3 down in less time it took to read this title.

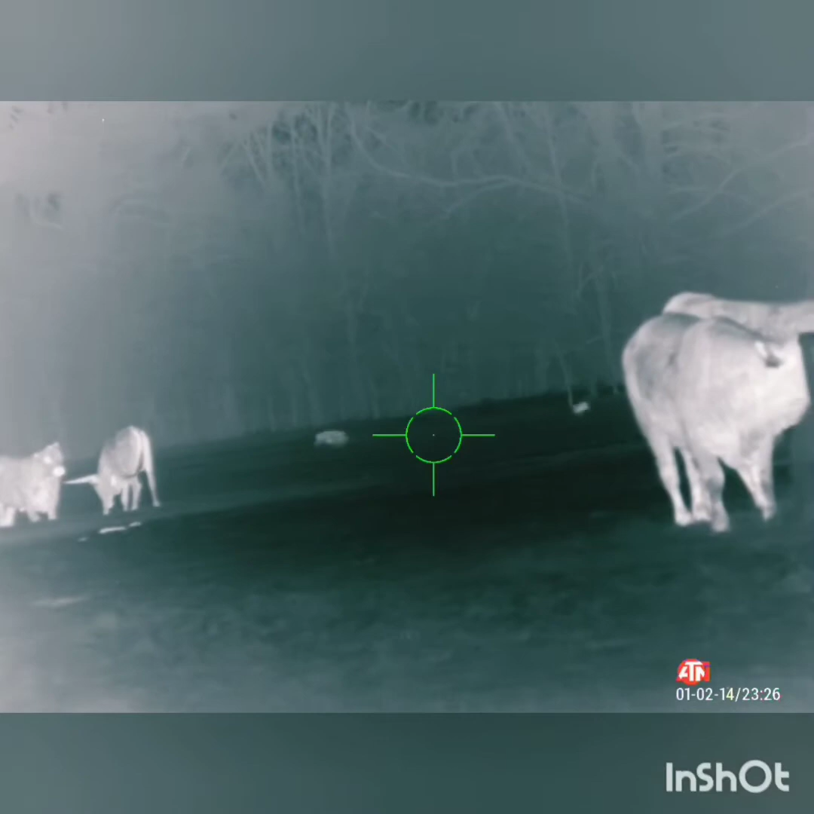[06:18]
He's got a hole in him. He's got a hole.
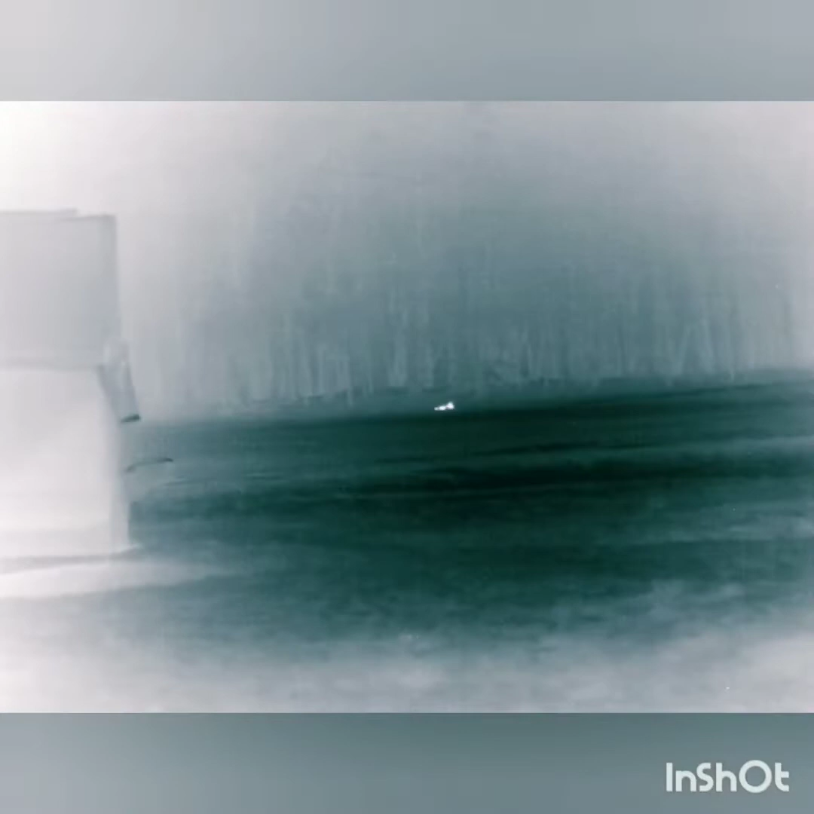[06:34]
I just nailed this pig all the way out there I forgot
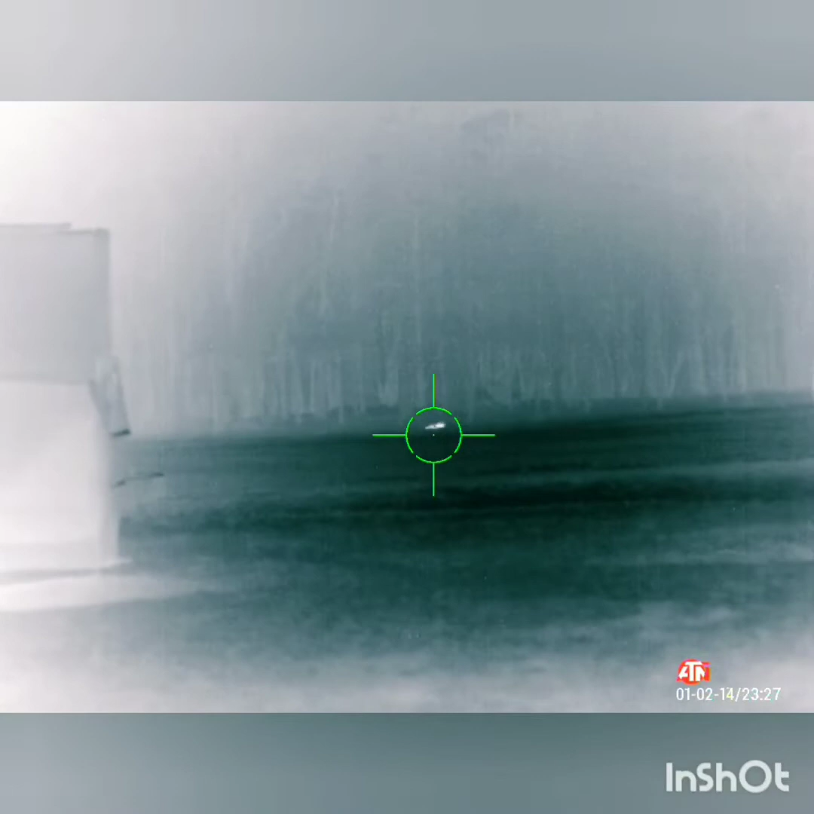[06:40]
to turn it on but he's down oh my gosh
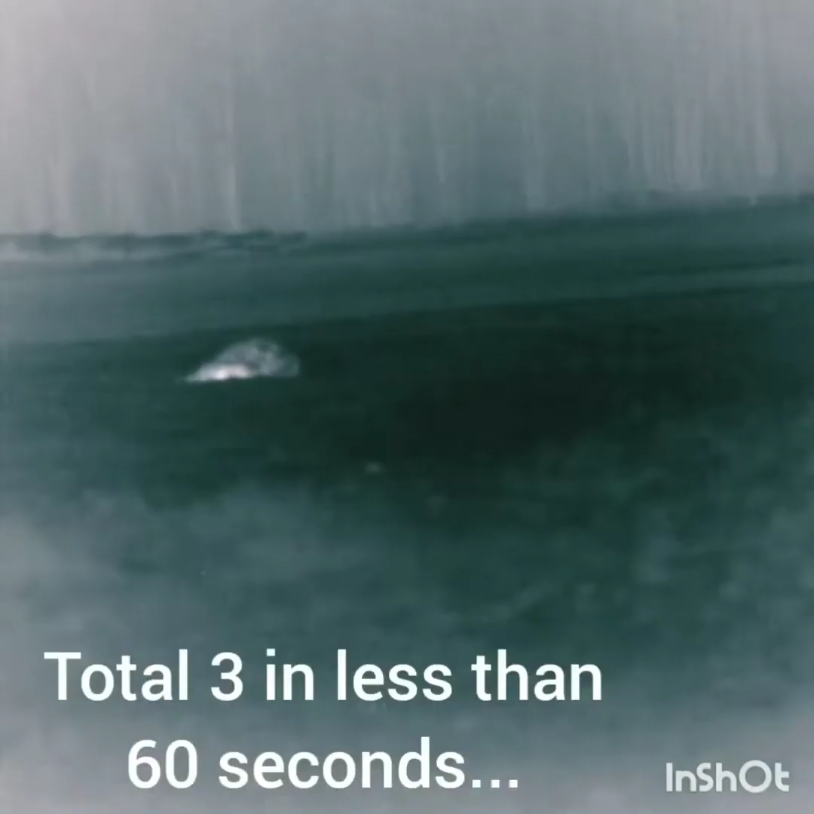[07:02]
to recap I'm sitting on a fence post here here's the first one I got
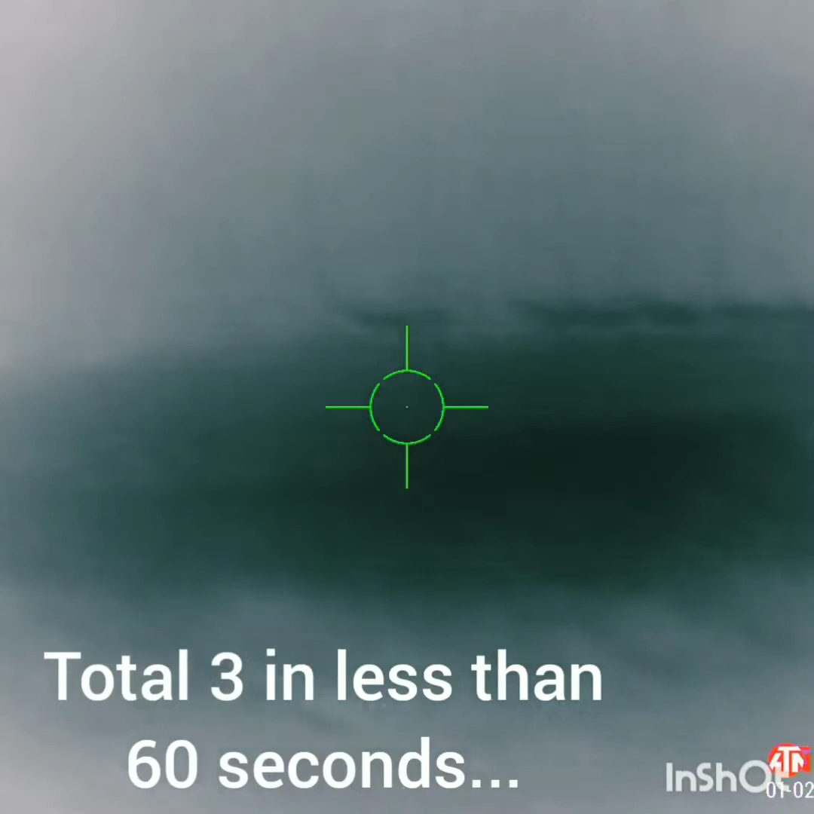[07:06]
and then this one I caught on the run and the cows are
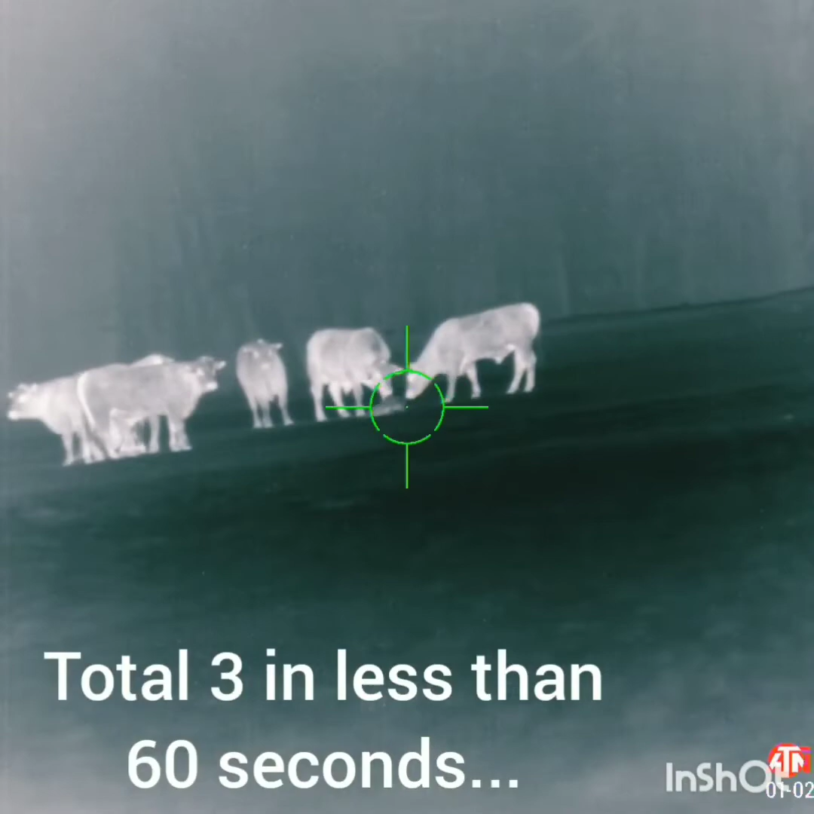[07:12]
eating it right there he's dead I'm still on a fence post and then